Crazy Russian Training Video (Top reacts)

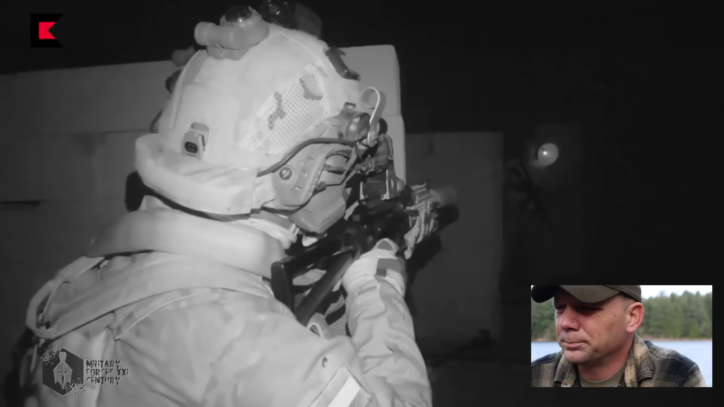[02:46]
the amount of trust that
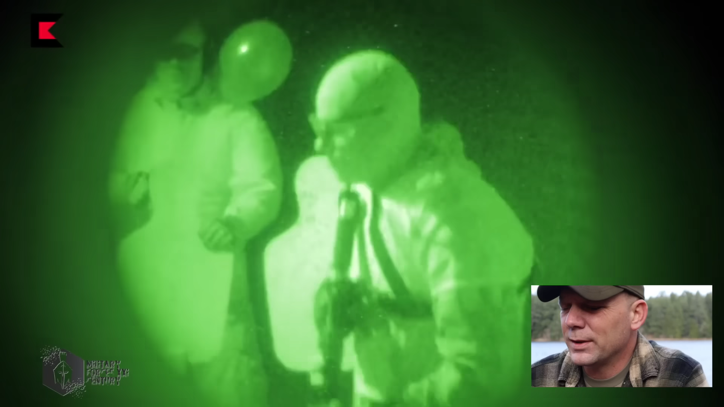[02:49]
these guys have in each other has to be ridiculous I
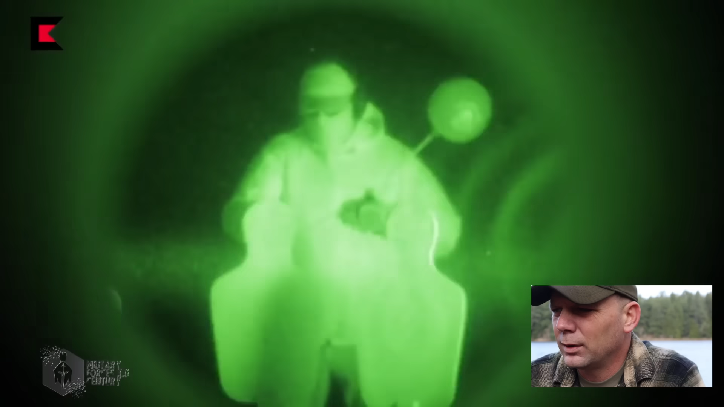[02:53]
mean living breathing
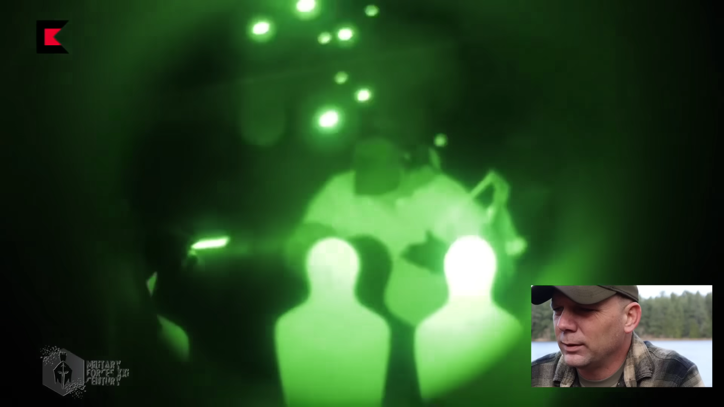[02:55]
eating partying doing everything together they're blowing popping balloons